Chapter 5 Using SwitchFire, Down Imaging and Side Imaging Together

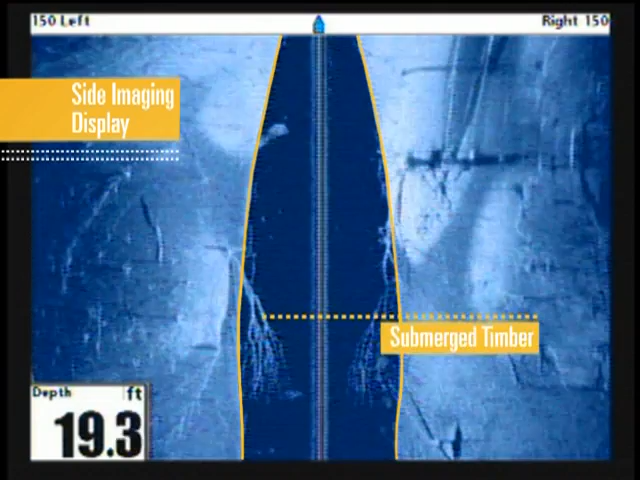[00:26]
On screen: depth 19.3 ft
Switching to down imaging gives us another view of this area.
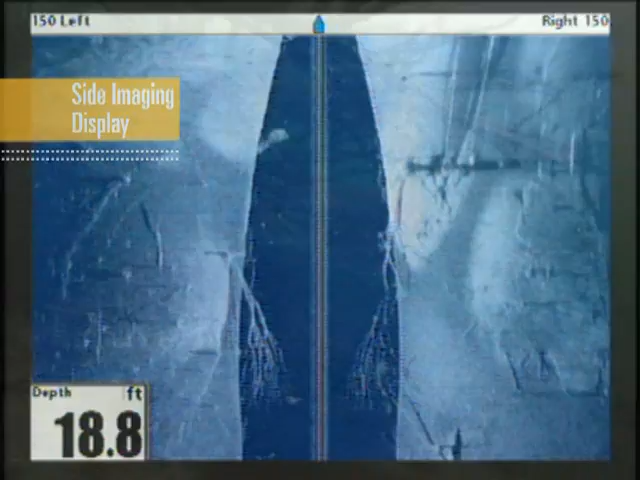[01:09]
On screen: depth 18.8 ft
And with the picture-like images of down imaging,
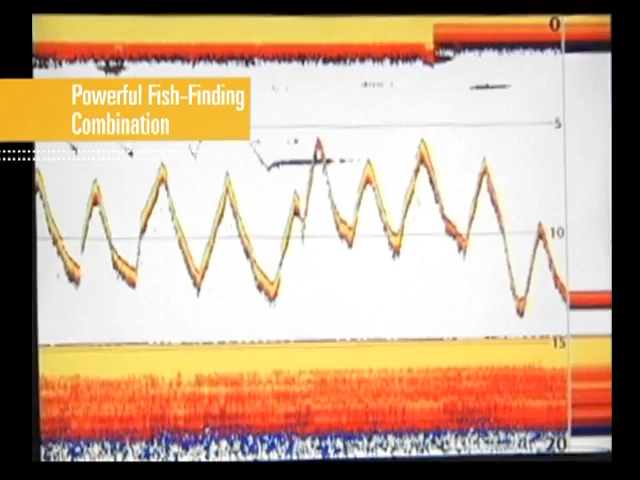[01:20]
Finally, the real-time fish-finding capabilities of switchfire sonar, spotted fish holding to our structure,